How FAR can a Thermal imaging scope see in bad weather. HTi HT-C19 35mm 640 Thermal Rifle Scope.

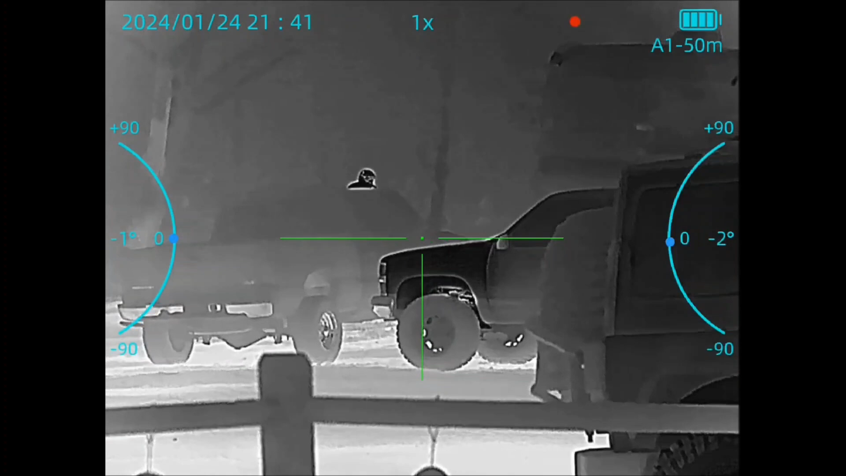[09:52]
Anyways, as I cut through the fog here, um, you can see the different contrasts for the heat. So, uh, as I'm looking through the fog, what do I see? Yeah.
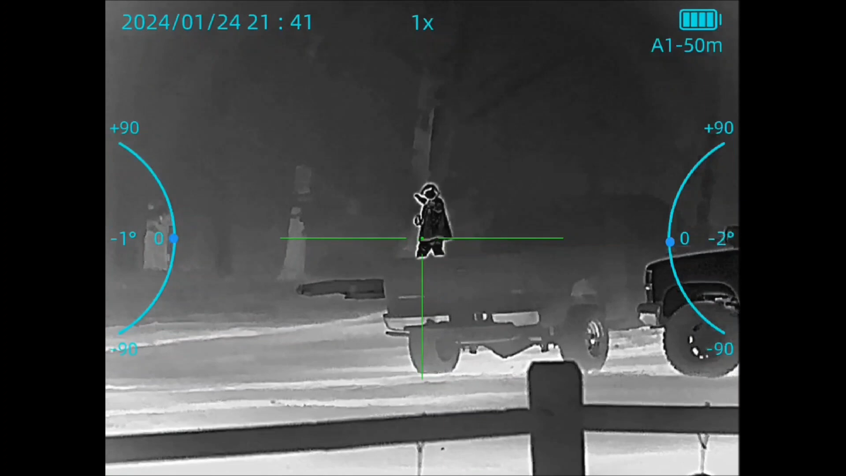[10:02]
Come with me and you'll see a whole bunch of OSHA violations. My knucklehead sons.
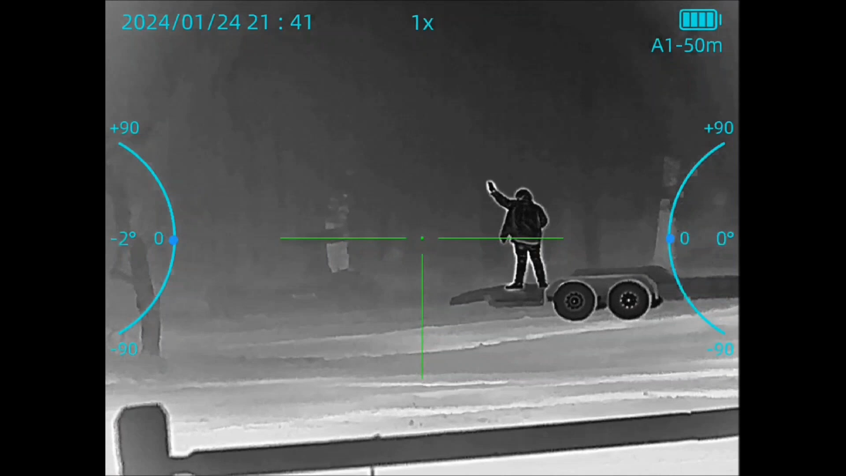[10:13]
But, hey, what did Jordan Peterson say? Boys are doing things dangerous, or boys are doing something dangerous, but safely, leave them be. Anywho, you can definitely see the different contrasts here, um, between the trees and the background. Again, overcast. Nothing has been heated up for three days by the sun. So, even the bench that you can see in front of my son standing on the back of the trailer, um, you can see how light everything is, even the tree.
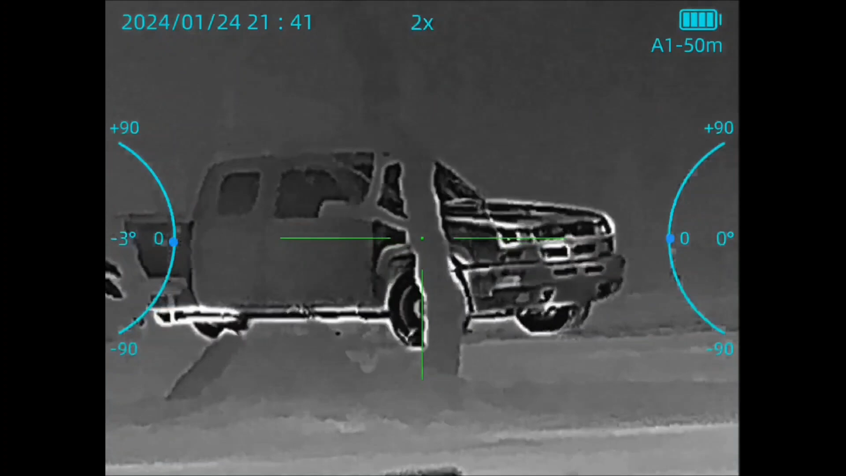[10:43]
But the truck, their thermal images, cuts right through this fog.
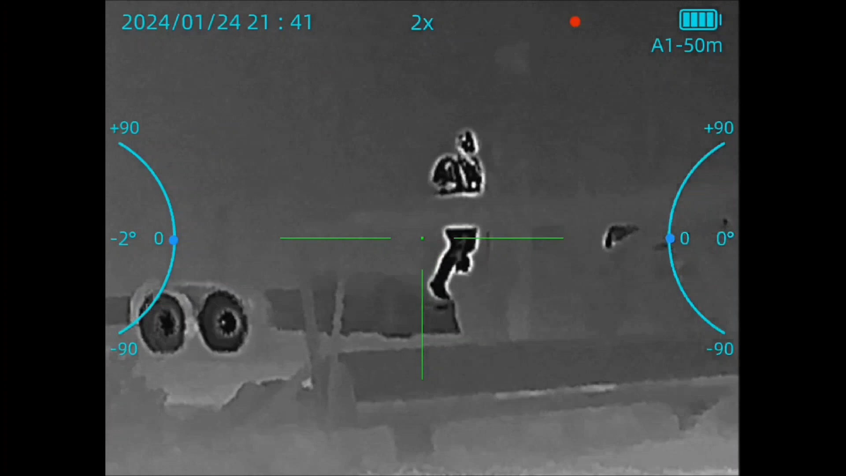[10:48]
It's actually pretty impressive.
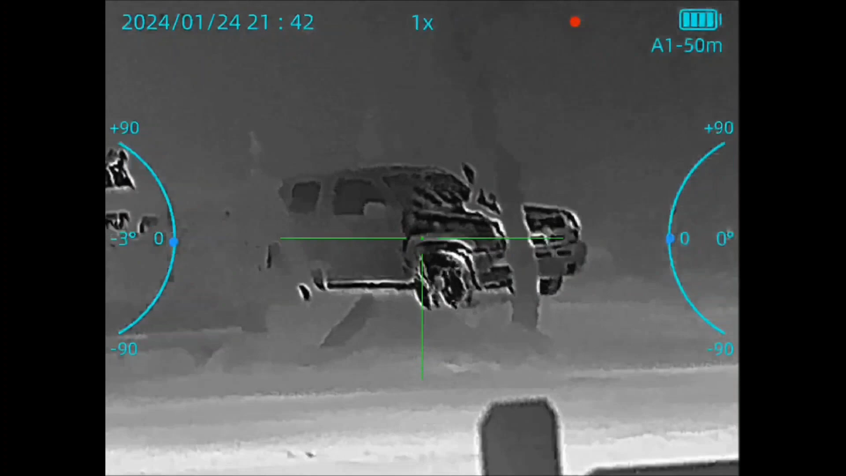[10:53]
But, um, again, some of the, uh, image enhancements, you know, those modes, the city and the, uh, the jungle.
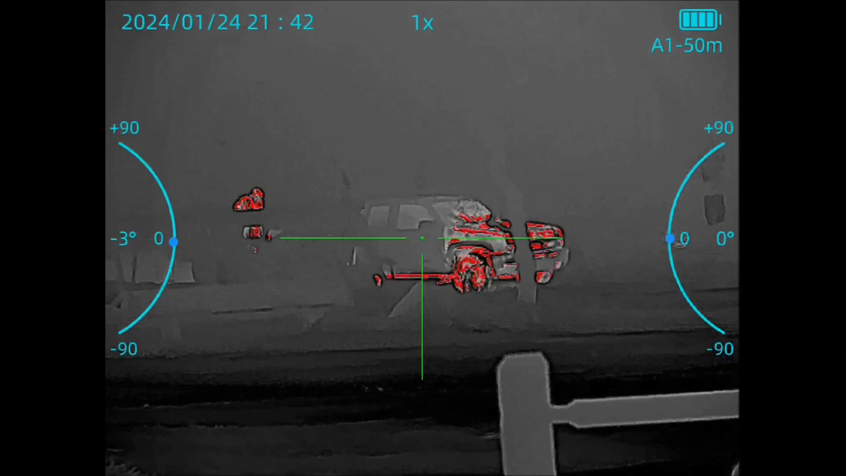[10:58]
It's in jungle mode right now, so.
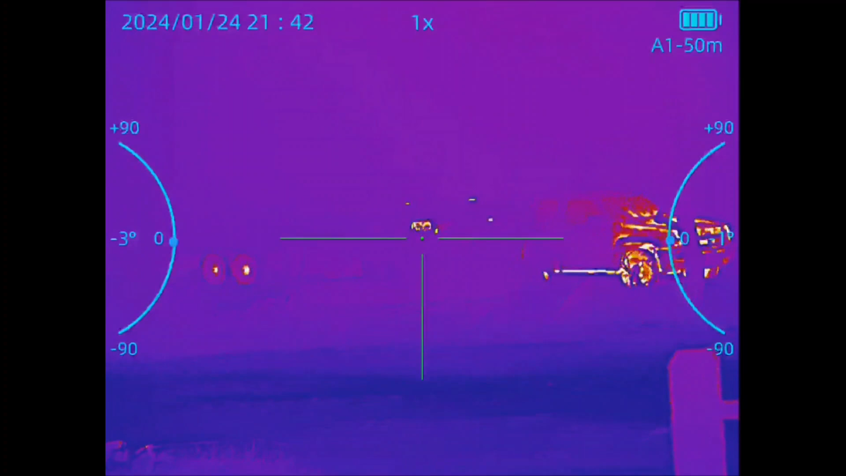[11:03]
And going through the different color palettes, you can see which ones really make them stand out a little more. Like I said, I'm very impressed.
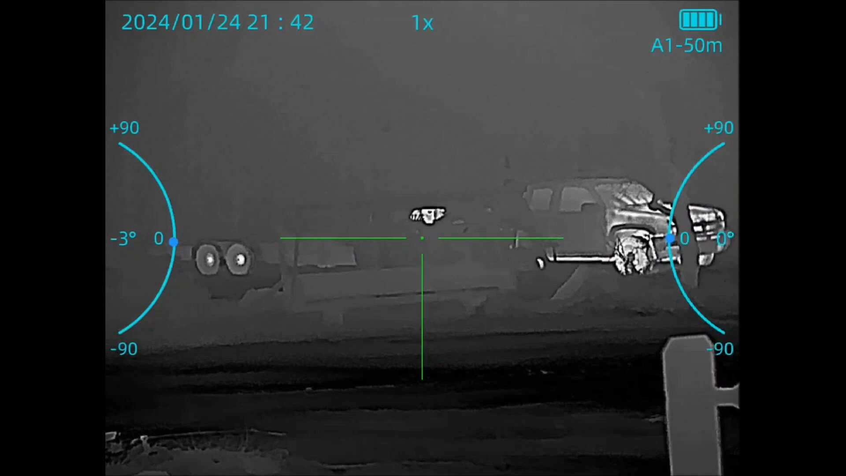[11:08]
This thick of fog, I mean, you can see, basically,
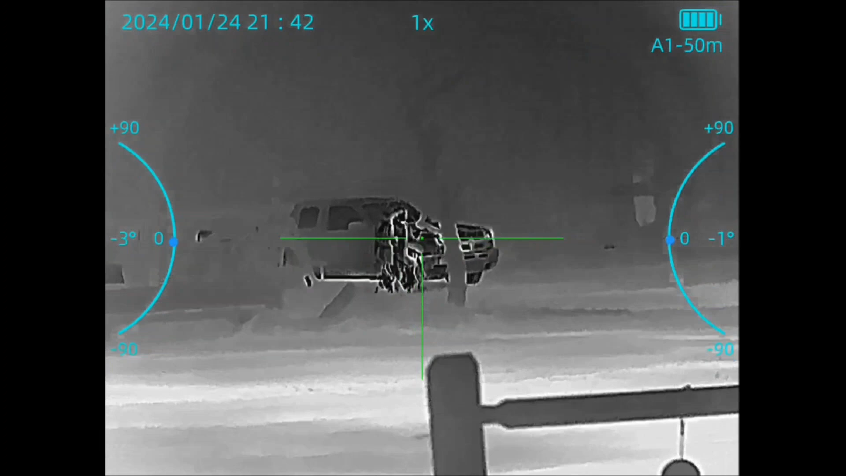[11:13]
this washout you see in the background is the fog that it's seeing, the water droplets.
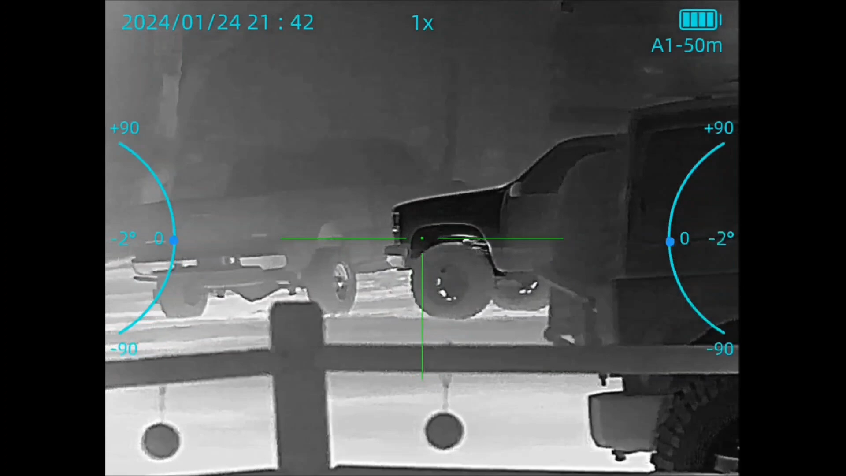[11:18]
And it's preventing it from seeing past it, almost like looking through glass. But, it's not blind.
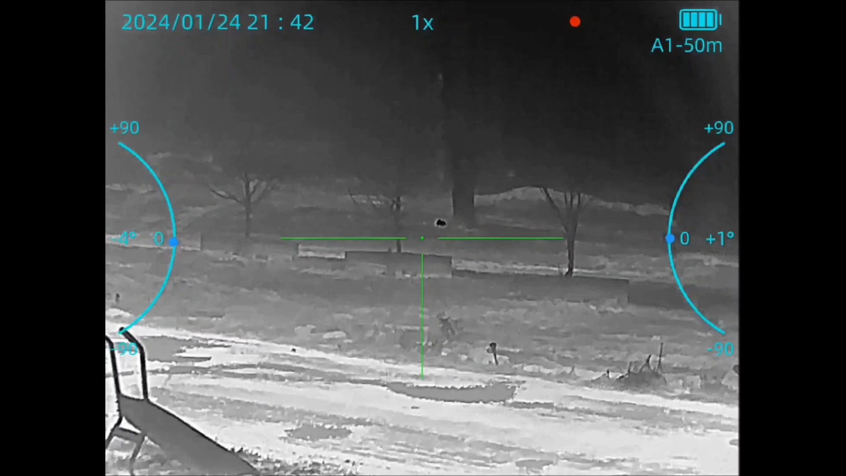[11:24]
So, again, that other one that I sent back, that Goyo Joe, that thing went blind for no reason, and the weather conditions were ideal.
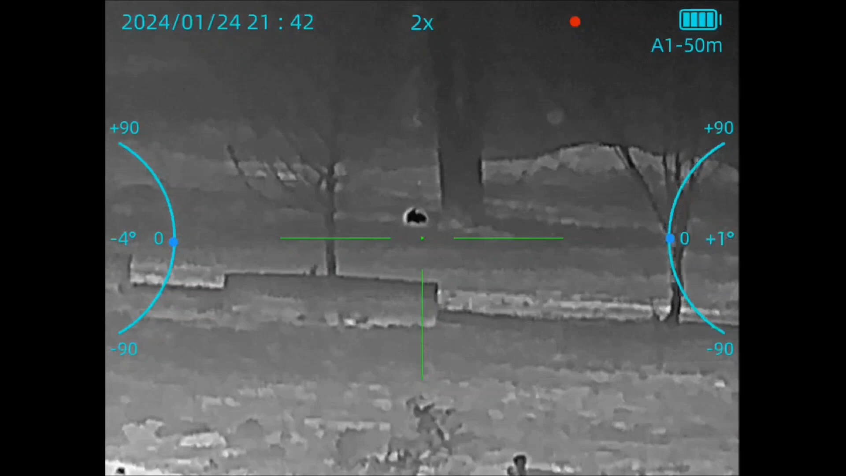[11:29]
So, you know, it made no sense.
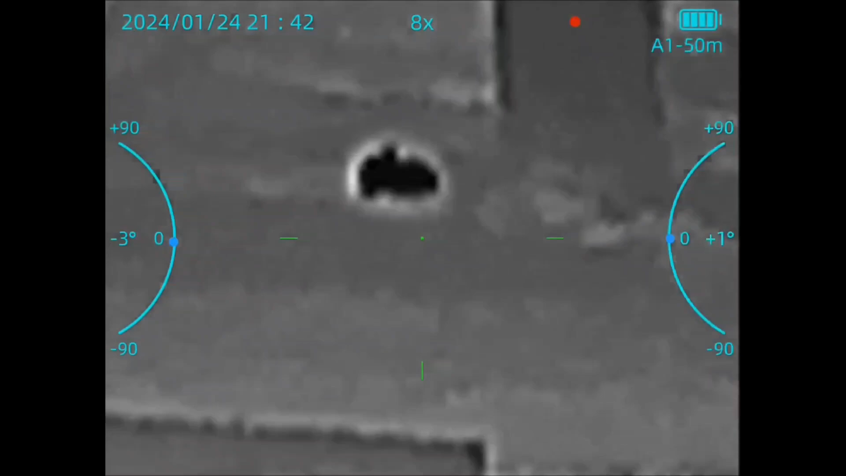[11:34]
But, it's still seeing things like the rabbits in the yard and stuff like that, and the thick fog. And, again, video quality.
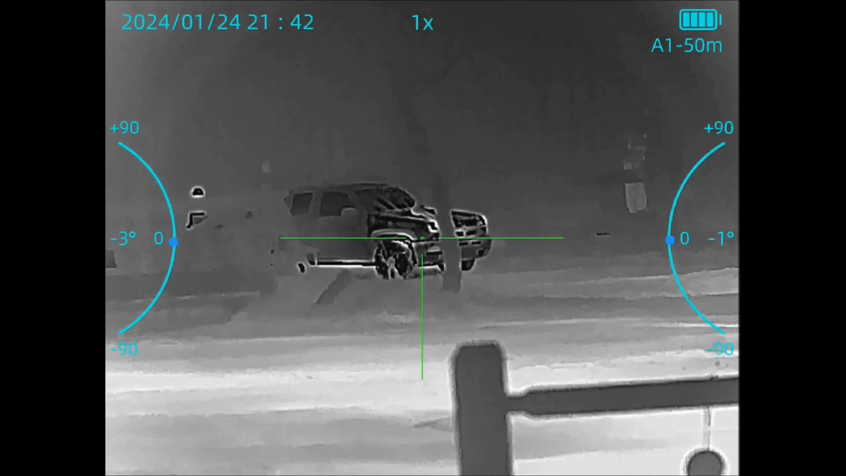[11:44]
So, you can focus. I'm trying to focus it up right here, unlike what I didn't do at the lake, which I should have done when I was looking at things farther away.
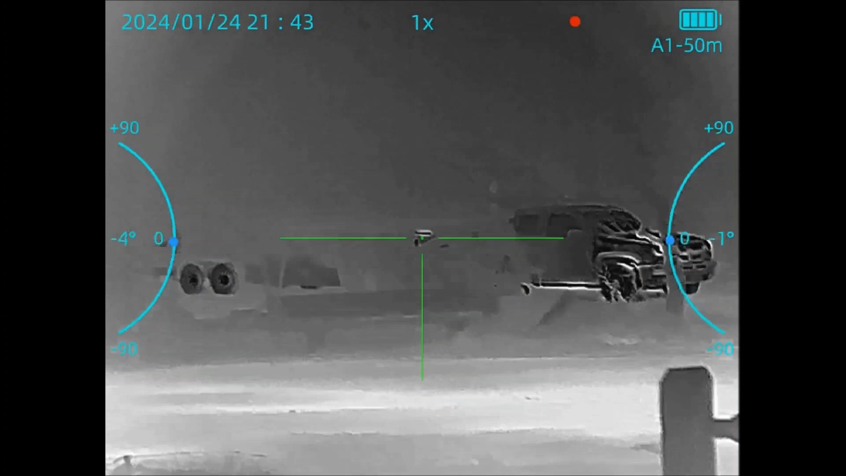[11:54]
But, um, again, the video quality doesn't do what you're seeing in the eyepiece justice.
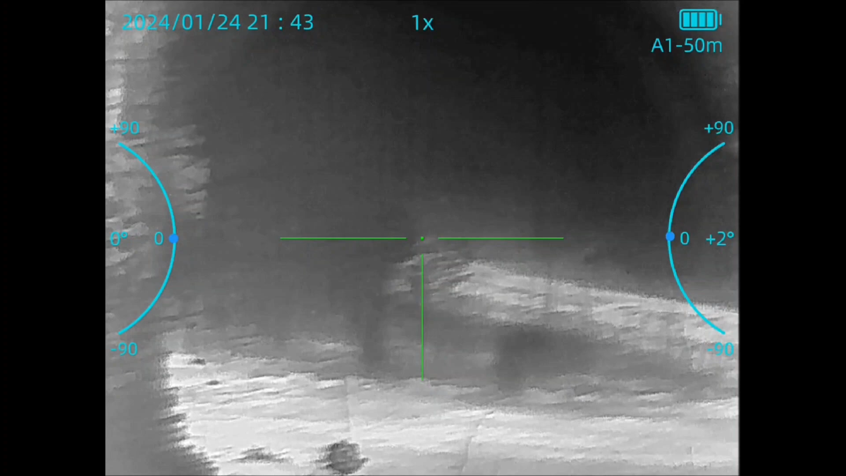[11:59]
So, chicken coop. There's some stupid chickens in the trees.
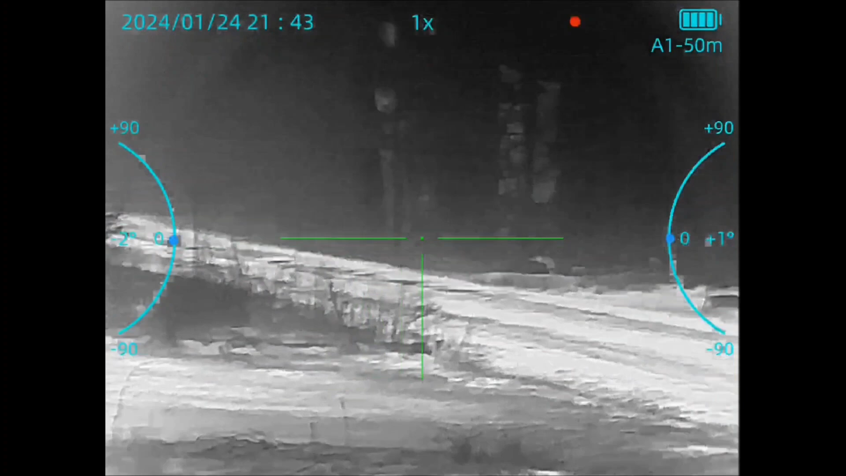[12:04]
But, yeah. I mean, again, I'm impressed. I have no complaints so far. Here, you can see I'm just going to be focusing between the cat to get the best picture quality of the cat close up, and then the truck, right? And, again, this is a manual focus scope.
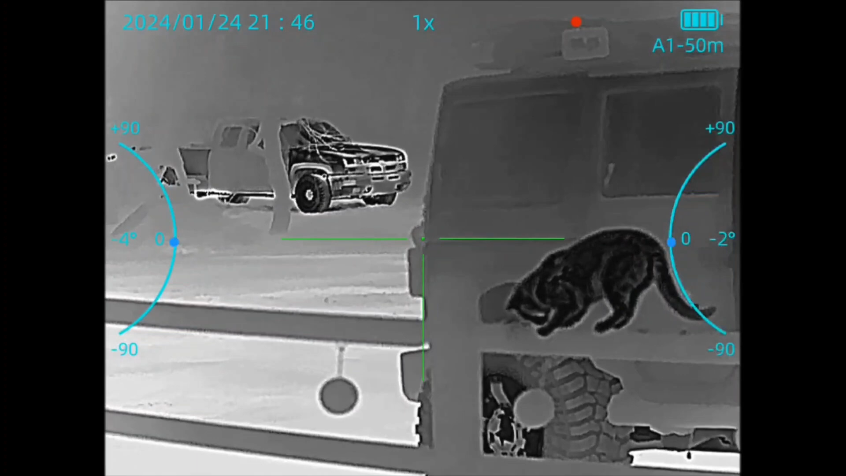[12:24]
So, when you are looking at things far away or close up, you have to remember to, you know, fine tune that focus. Again, I should have done that at the lake, and it would have yielded actually better results than what you were able to see. So, I kind of cheated the scope out of it.
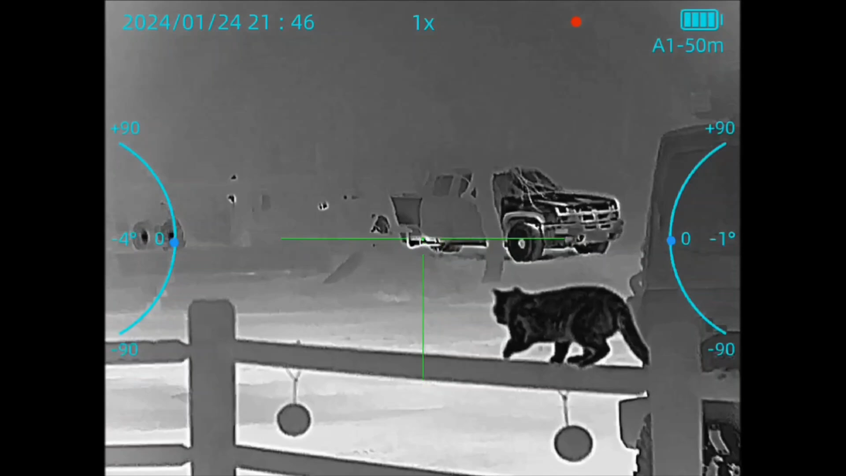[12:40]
But, very impressive again.
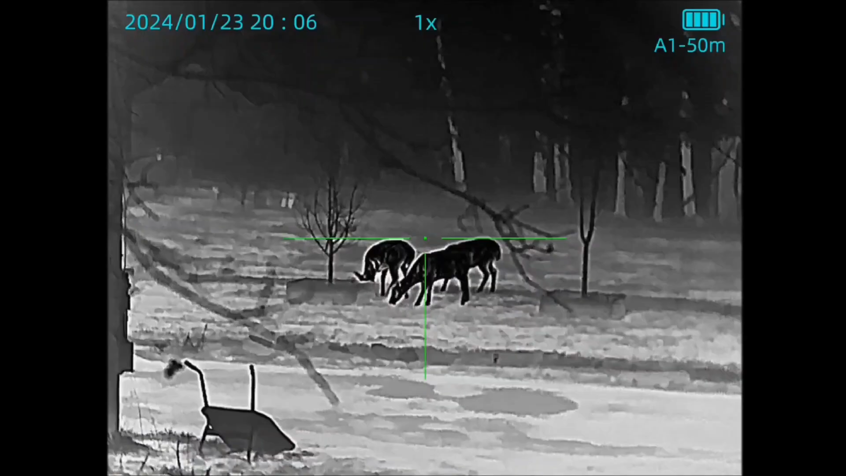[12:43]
All right. So, this clip was actually taken last night, about 8 o'clock or so.